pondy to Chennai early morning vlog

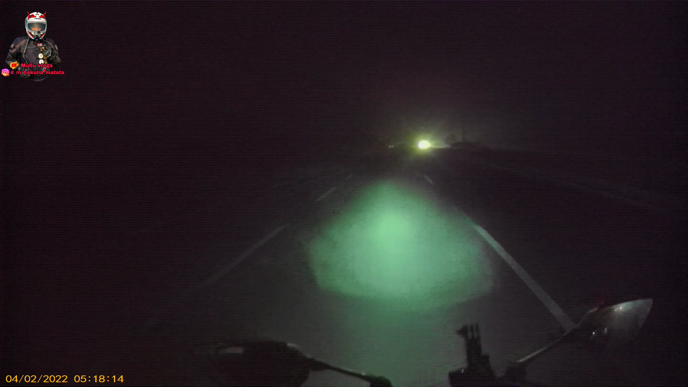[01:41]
ஆப்போசிட்ல அப்படி அடிக்கிறோம் தெரியல. பிரிட்ஜு மேலே போகணும், சென்னை ஸ்ட்ரெயிட்டா ஒன்று போகணும்பா. ஓகே ஆமாம் கரெக்டு இல்லையே.